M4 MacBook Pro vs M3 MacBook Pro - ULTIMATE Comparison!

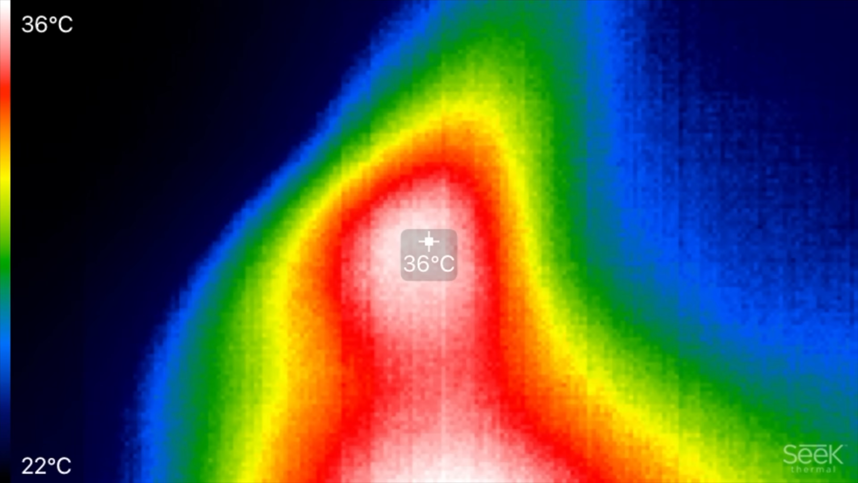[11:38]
On screen: spot 36°C, scale top 36°C, scale bottom 22°C
actually blowing out the hot air so 36 degrees celsius on the m4 compared to
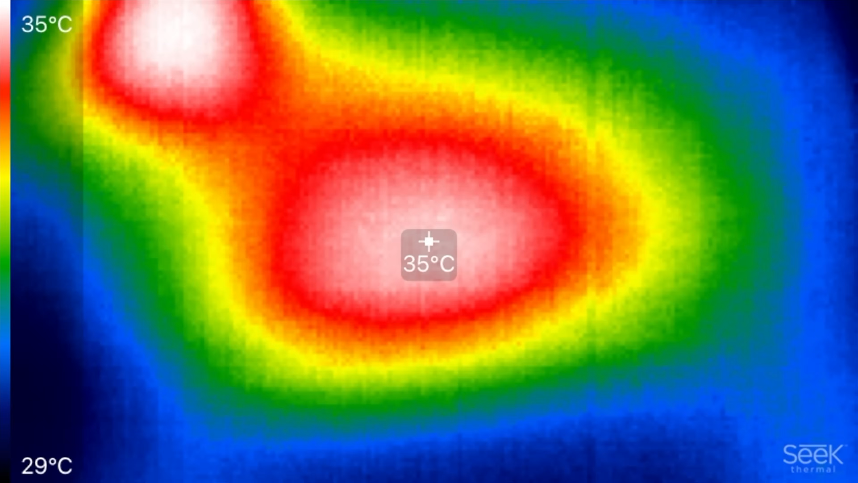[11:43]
On screen: spot 35°C, scale top 35°C, scale bottom 29°C
oh 35 looks like the hottest that i'm getting right there where the chip is
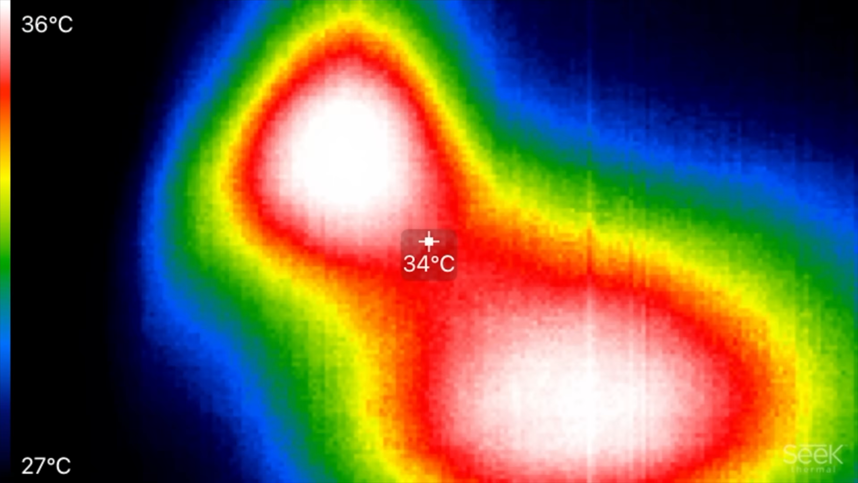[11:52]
On screen: spot 34°C, scale top 36°C, scale bottom 27°C
at let's look at the heat oh look at that 36 degrees coming out of the uh exhaust vent so very very similar slightly hotter
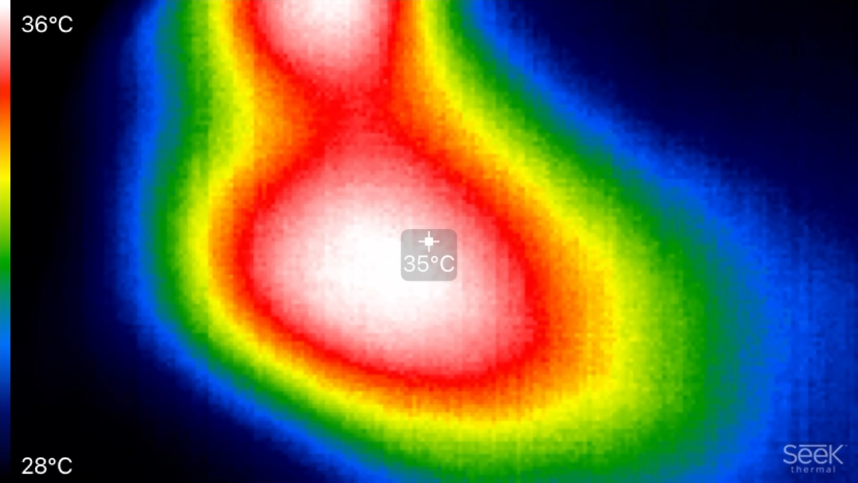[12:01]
On screen: spot 35°C, scale top 36°C, scale bottom 28°C
on the m4 i almost feel like this thing is perfectly balanced because the fan is maxed out we're